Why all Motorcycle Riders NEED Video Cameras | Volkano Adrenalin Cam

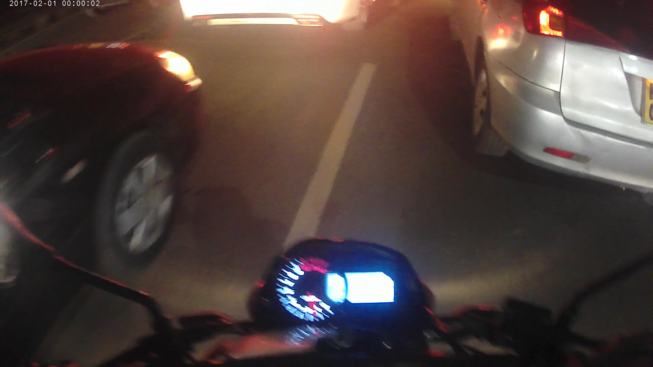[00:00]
oh it's at night and the camera is pointing down nothing much here